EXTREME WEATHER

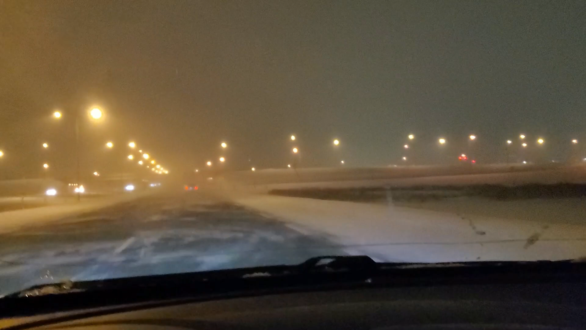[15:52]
Kasi pag hindi makita yung guhit dahil dun sa ano ng yelo. Sobrang lamig pa rin. Hindi ako makatakbo ng mabilis kasi ang pangit ng kalsada.